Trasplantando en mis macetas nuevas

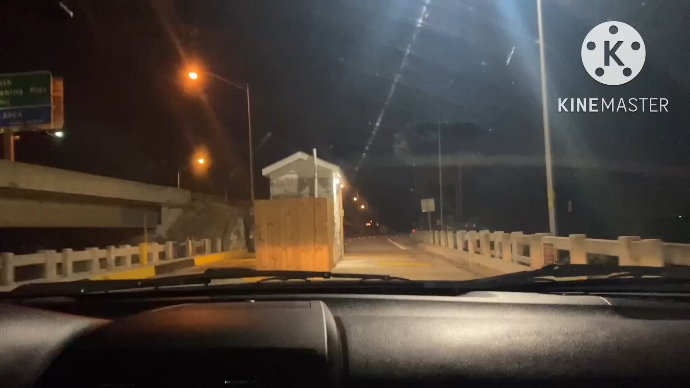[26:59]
Aquí es donde cobran. Y aquí es la salida. Ya, pues hay más carros por acá, pero esos ya no, no pagan.
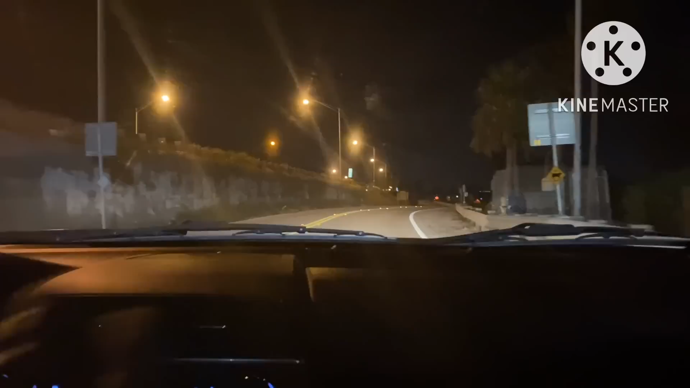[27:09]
Esos no pagan. Te puedes quedar aquí, pero yo pienso que el policía sí los... Está oscuro y peligroso también aquí, porque aquí se brincan la barda y ya se pueden pasar para allá, para el mar.
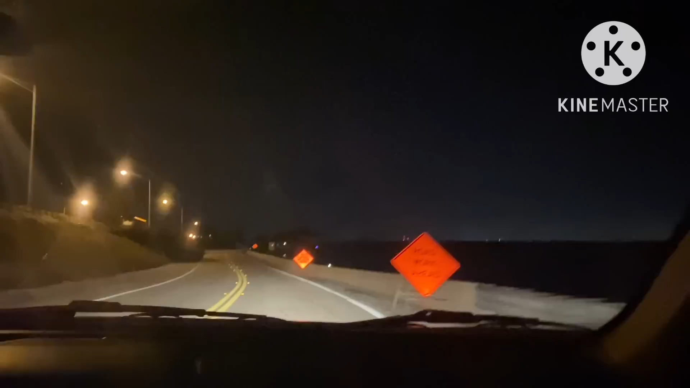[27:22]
Miren, pero ya ahí es de cada quien. Miren, como este carrito que está aquí, pues ya él se no paga y ya se quedó aquí. También aquí hay de campaña, Arby. Miren, Arby's. También se pueden venir a, no sé si, si pagan o...